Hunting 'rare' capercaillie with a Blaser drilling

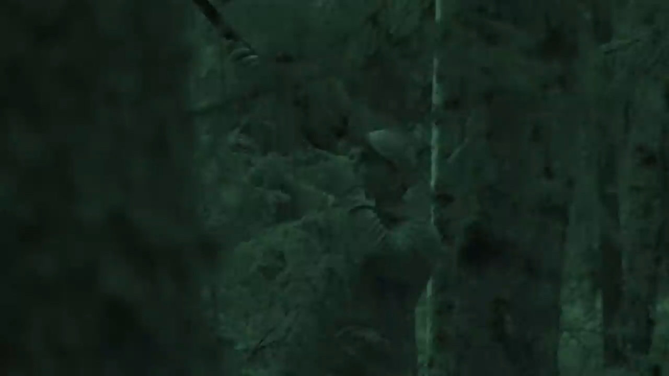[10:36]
As we lose the light and another bird, Felix finds himself with an opportunity.
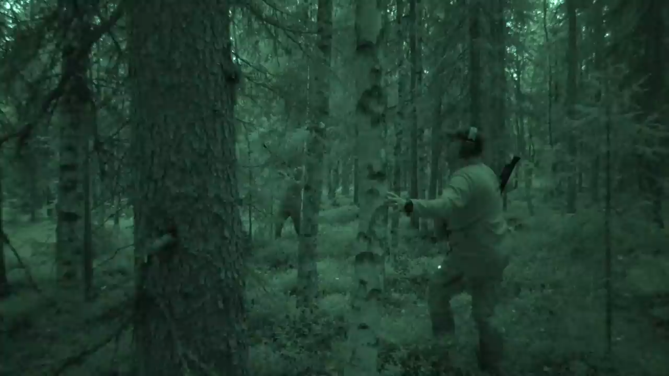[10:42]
He decides it's too tricky for our travelling Scot, and because he feels the dog needs a reward for all her hard work, he takes it.
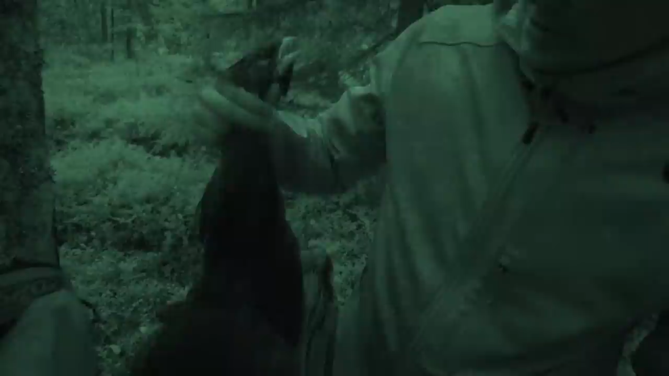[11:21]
It's a wood grouse, born this year, and this is the best meat that you can get. Yep. Telling you that. So we're going to eat this guy. Hopefully. Yeah. Maybe Robin can cook something. Cook and make something out of it, yeah.
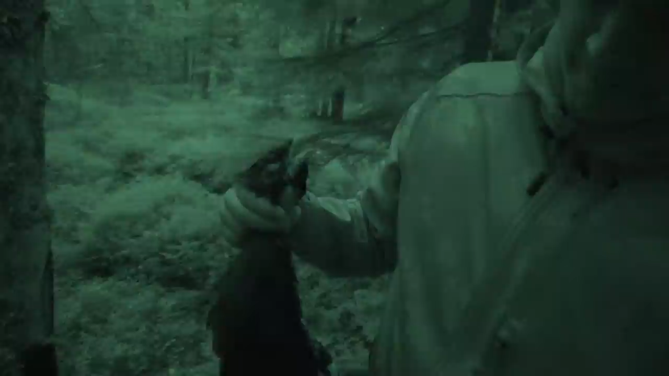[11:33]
And it's an old trick that all the ones used to. I learned from my dad. If you want to know if it's a real old one, now we can see if it's a young one. But then you can grab it here and you see this cracked really easy. Yes. So this is born this year. But the real old ones, so you can hold it by here. Yeah, and it won't break, yeah. Nothing at all. We used to have something in the grouse so you could feel at the top of the nose.
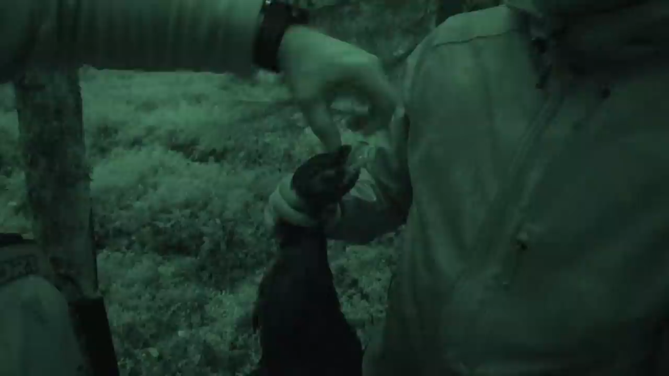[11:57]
Yeah. If you put your nose, you can feel it soft. Yeah. You've heard this one too? No.
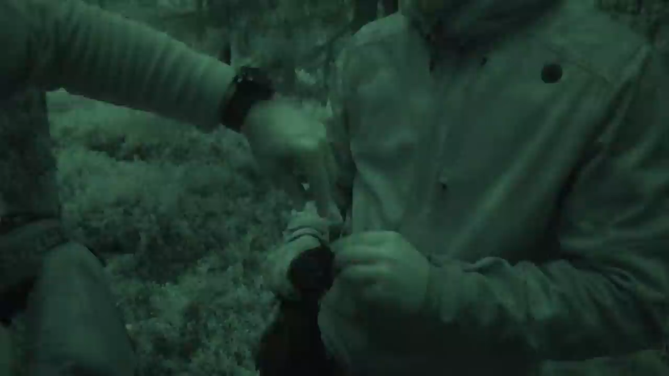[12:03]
Take your thumb and put your finger to the top of the beak here, where my thumb is, and bend it. Yeah. Feel it flex? Yeah. And again, a young bird. They do it with red grouse, they pick it up and then say it's a young bird. Similar idea. Yeah.